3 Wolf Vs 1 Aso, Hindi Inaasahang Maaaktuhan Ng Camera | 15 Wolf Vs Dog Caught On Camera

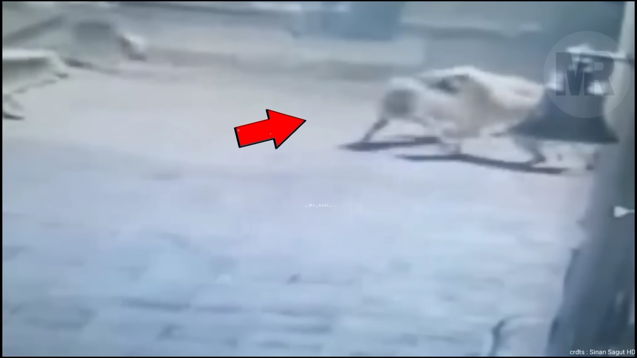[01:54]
Kaya naman nilabanan ito ng dalawa.
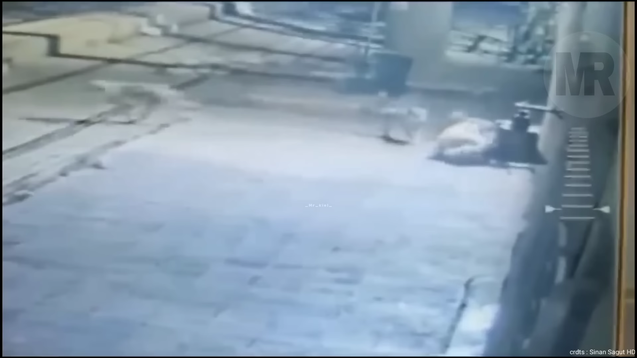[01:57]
Napaatras ang mga wolf.
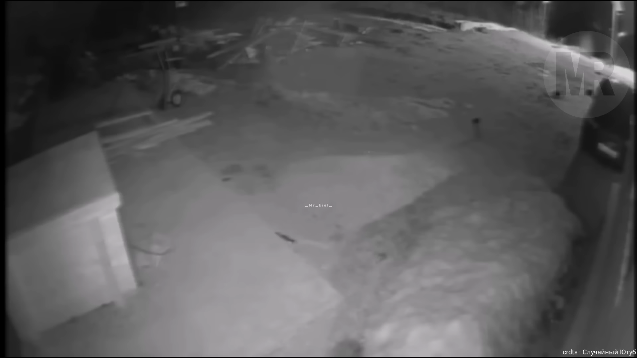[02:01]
Habang nakatali ang German Shepherd, ay naramdaman niya ang isang wolf na papalapit dito.
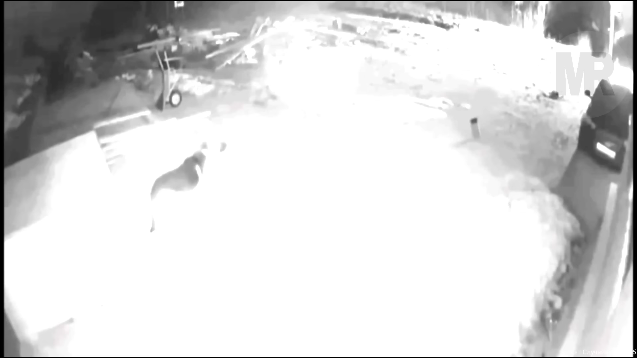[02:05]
Walang alinlangan, ay agad na lumapit ang wolf na gusto siyang labanan.
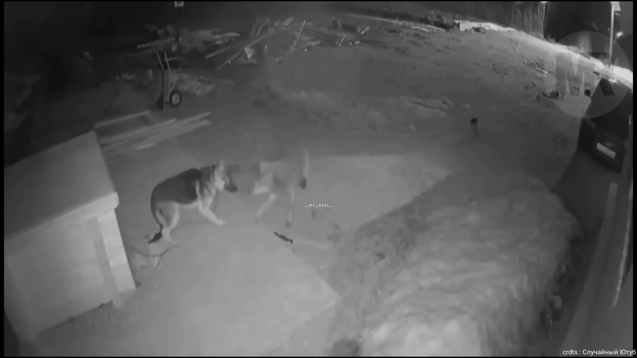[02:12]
Pero pumalag naman ang German Shepherd, kaya napaatras ang wolf.
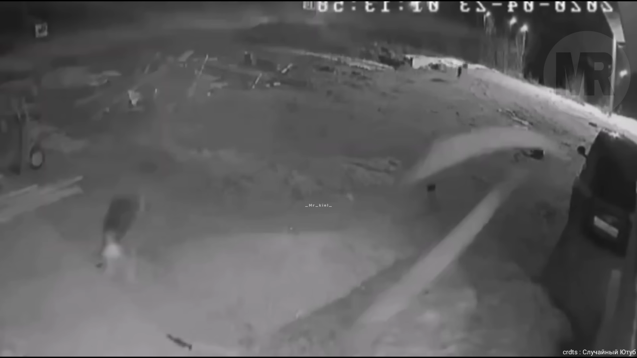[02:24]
Mukhang gutom na gutom ang coyote na ito noong maaktuhan ang kamera.
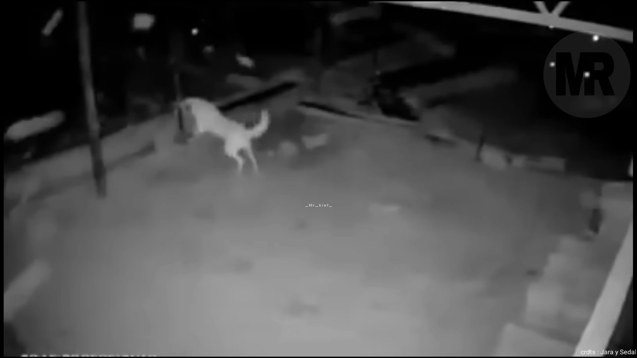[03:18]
Heto pa ang isa na kahit na nakatali ang kanggal, ay nagawa pa rin niyang bugbugin ang isang wolf.
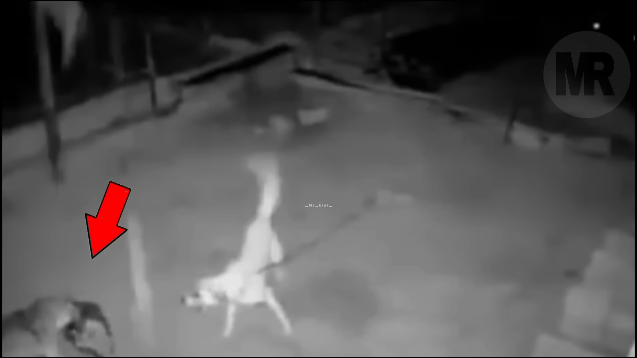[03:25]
Makikita sa video na tinangay ng wolf ang maliit na aso. Pero hindi pumayag ang kanggal na makalampas ang wolf dito.
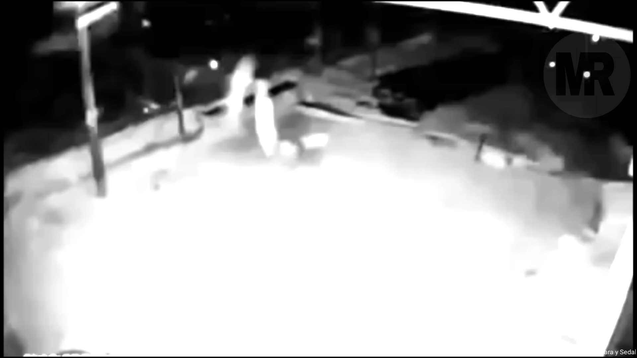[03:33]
Dahil nung ito ay maabot niya, ay binugbug niya ito. Maswerte pa rin ang wolf dahil nakatali ang kanggal.
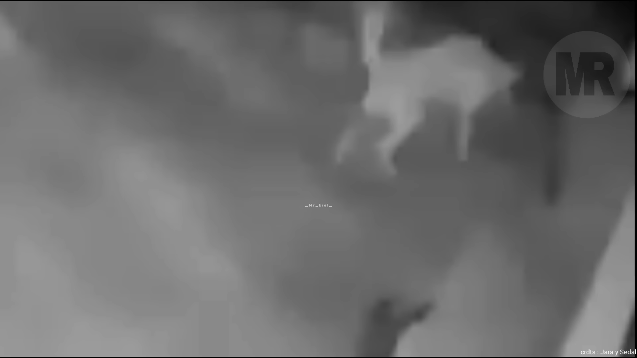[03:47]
Sa Turki, hindi na nagpaliguligoy pa ang alabay noong makita niya ang koyote.